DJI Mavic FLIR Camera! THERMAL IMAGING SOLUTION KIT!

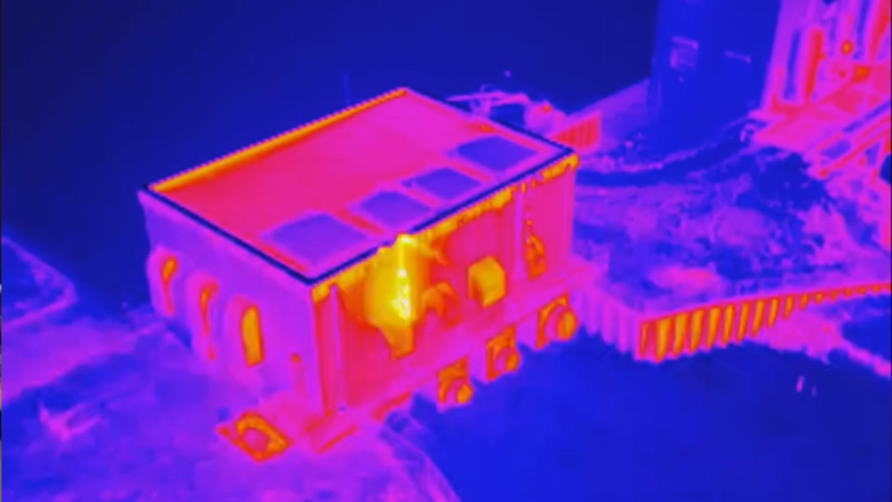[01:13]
you get all that stream right to the monitor as well you can see on the back they have a little FPV
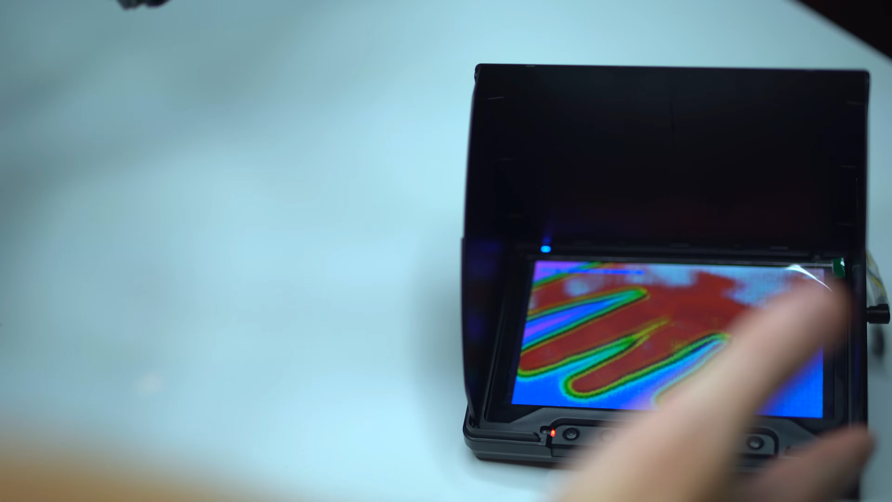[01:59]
then you can have the FLIR camera monitor attached
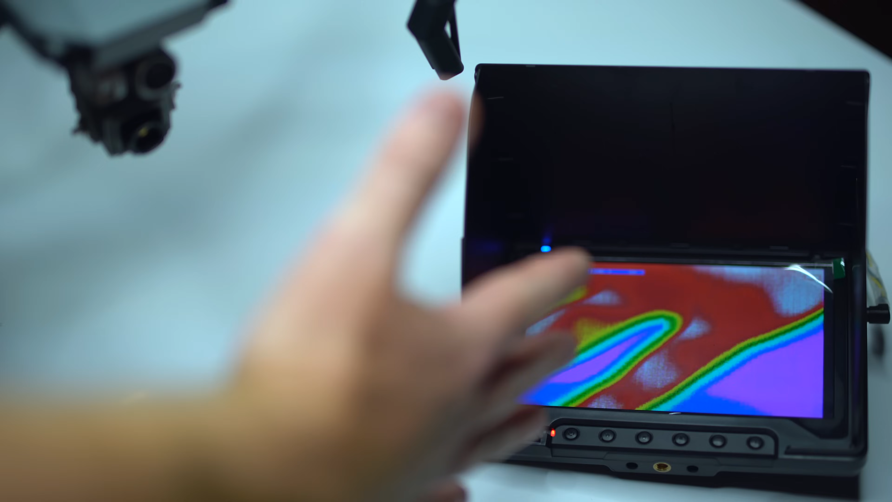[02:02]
to a tripod in front of you and figure out different ways it's really up to you how you want to do it if you have two pilots you've got someone who's gonna be watching the FLIR camera watching the thermal